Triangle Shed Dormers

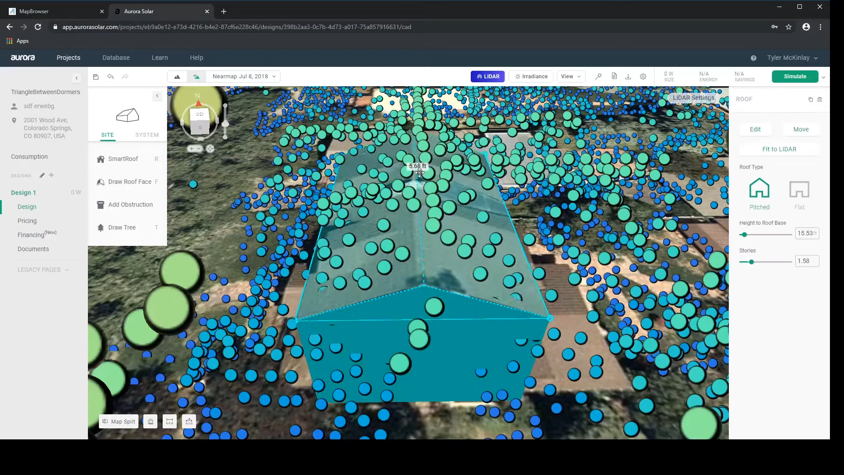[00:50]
okay now that I have that all drawn out and matched to LiDAR we're going to draw this top dormer first
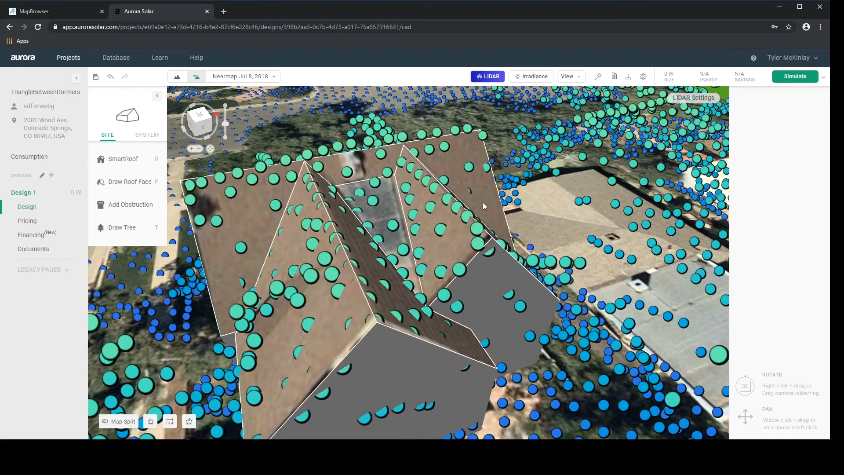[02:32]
so you can see it's matching to LiDAR in the image pretty well now sometimes these won't be this big and